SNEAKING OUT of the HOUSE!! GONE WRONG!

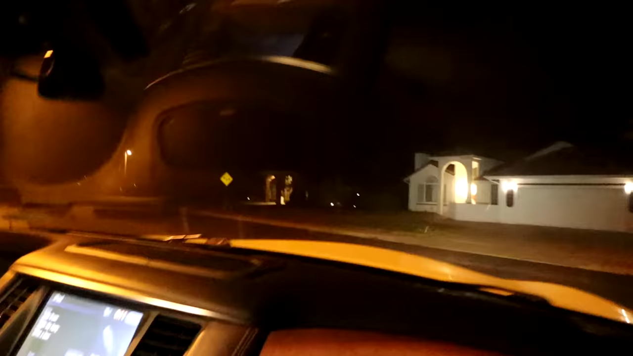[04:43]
We are almost there. We are on the way. We're literally... Oh, my gosh, guys. On the way to Ohana to get our friends.
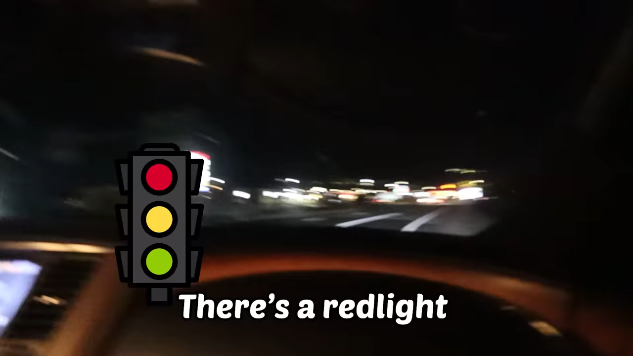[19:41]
Here's a red light. No, Cleon, no!
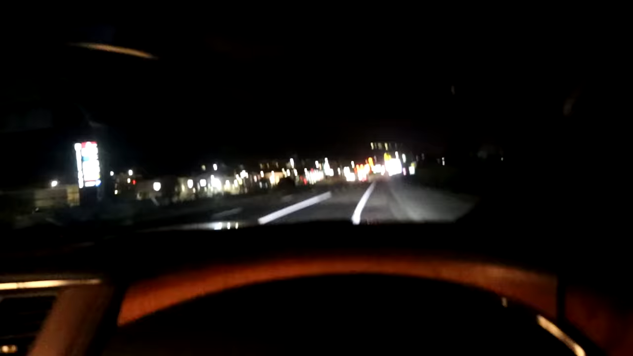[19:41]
Wait, you guys, ready? We're doing this.
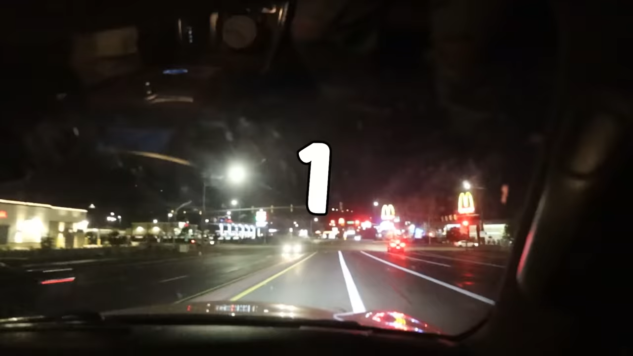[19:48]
One, two, three, go! Stop, stop, stop, stop, stop, please. There's a
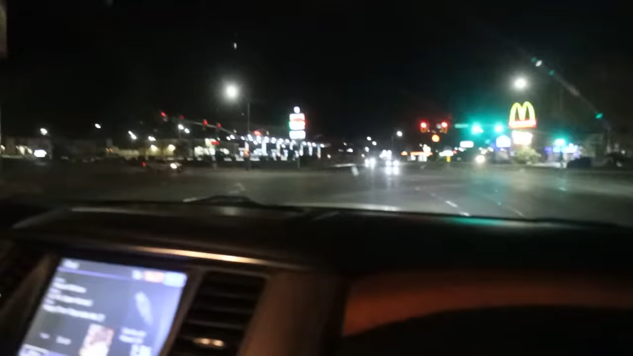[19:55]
Oh, there's a police officer. We would get pulled over. Right there.
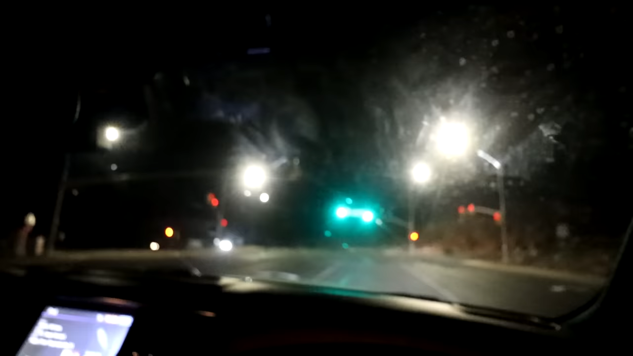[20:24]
No, this has to be a car. We just called. There's another red light at the other. No, no, no, no, don't dude, go, don't are go, go, are you go.
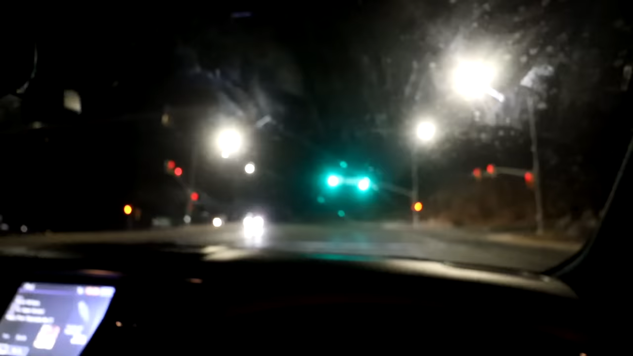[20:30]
Journey. It's about to turn red. It's wait, about later. To no, it's what, no. Turn yellow, turn no, it's not. No, it's not. Hey, guys, there's another light at the end of this road. No, it's going to turn red. There's another light. Guys, we literally stopped.
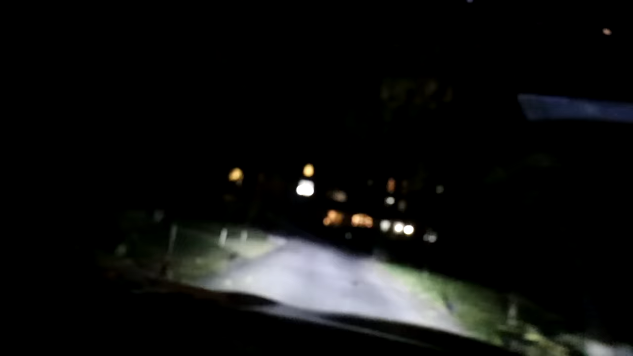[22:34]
Okay, the lights are on. I don't know if that's a good or a bad thing.